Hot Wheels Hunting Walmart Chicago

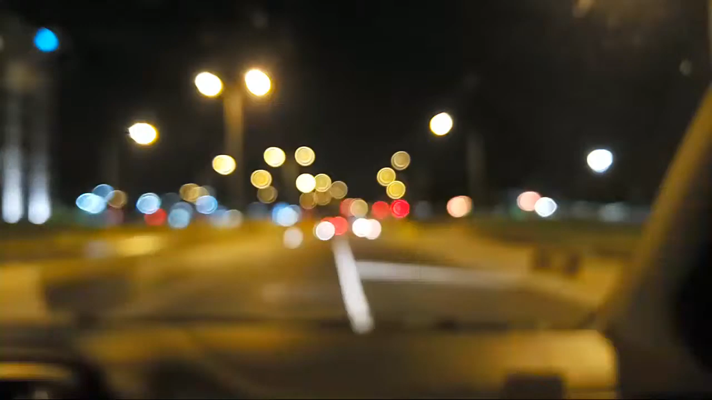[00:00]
Yeah, hey, what is up, man? What is up, everybody? Hey, what's up, guys? Yo, we're driving. Man, look at my camera, so blurry. All right, man, we're kind of lost. Psych, a little bit, man, I don't know. But we're gonna go to this 24-hour Walmart. Hey, El Camino Gasser, man, how you doing, bro? We're looking for a Walmart.
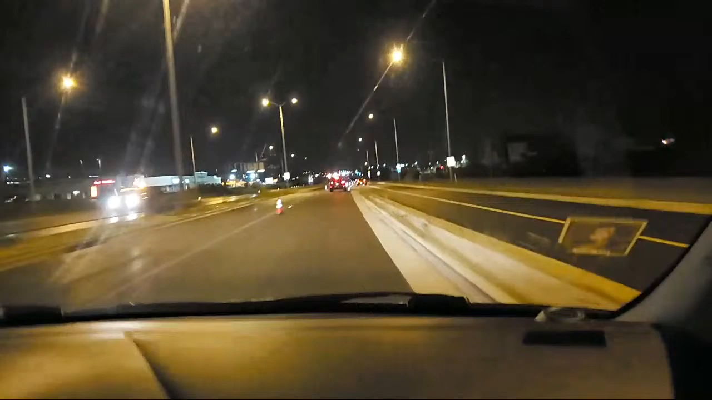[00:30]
That is 24 hours. Yeah, so keep your eyes peeled. Yeah, if you see Walmart signs, let me know. Cause I am lost for a little bit. Oh, there's a Best Buy. Yeah, I see. Olive Garden. That's where I used to live. Hey man, where's the Walmart over here, man? Now that you say that you used to live here.
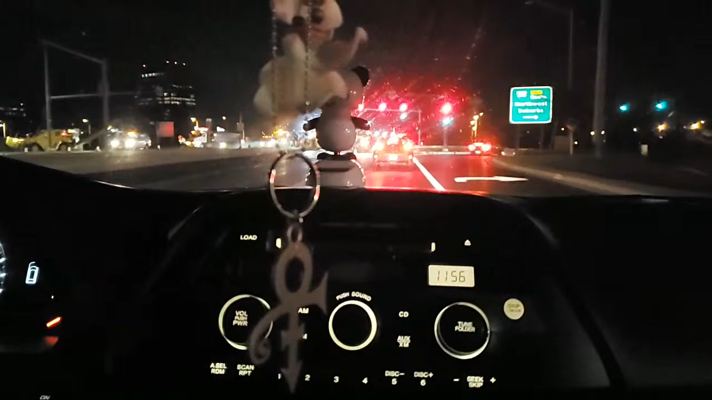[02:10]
man, we ain't gonna do a bunch of nothing. If the road's closed.
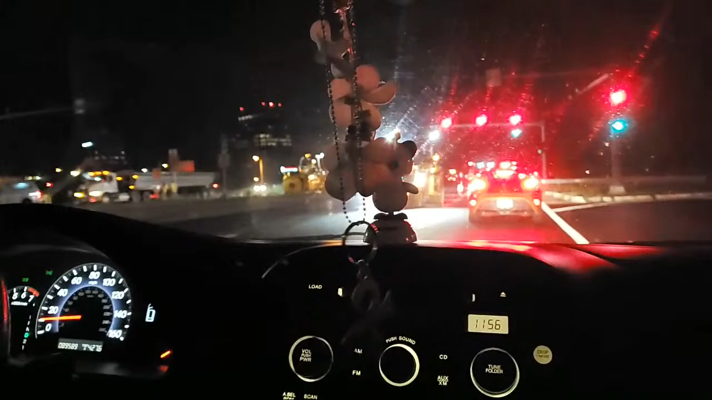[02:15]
Yeah, they got some Big Mac. Look at this thing, man. Big Macs, bro. This ain't McDonald's. Big Macs. I was gonna say Big Mac machinery, man. But then I seen this. Some Big Macs. Some Big Macs. Hey, we got quite a while to go, bro.
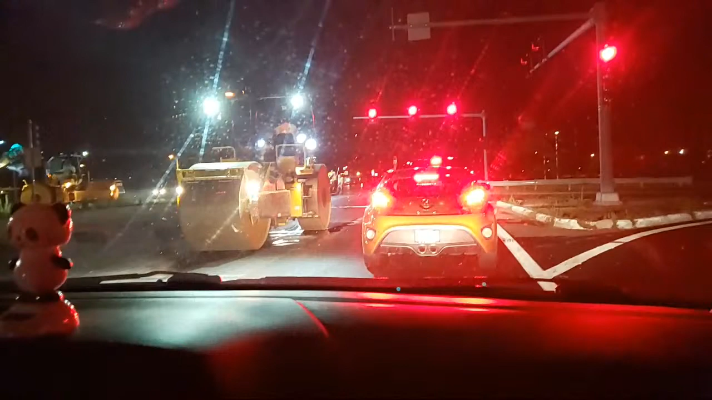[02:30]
Yeah, we got like 3 miles. I told you it was a 4 mile. Yeah, 3 miles. Man, you said exit 56 and then 53.